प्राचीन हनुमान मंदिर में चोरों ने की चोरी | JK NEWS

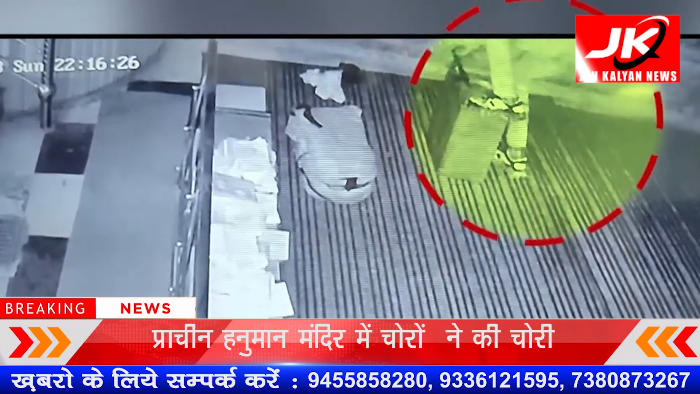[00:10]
प्राचीन संकट मोचन हनुमान मंदिर का जहां पर चोरी की स्वारदात को अंजाम दिया गया चोर करीब तीन घंटे तक मंदिर के अंदर रह
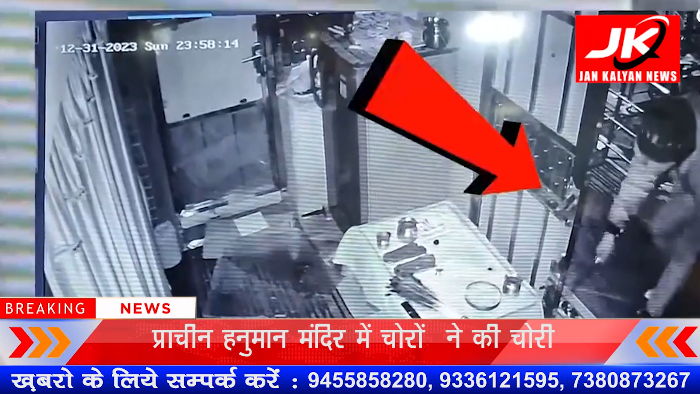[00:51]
अंदर घुसता हुआ दिखा तरीब तीन घंटे से ज़्यादा वक्त तक वो मंदिर में ही रहा इतना ही नहीं चोरों ने चूड़ी किये गए पैसे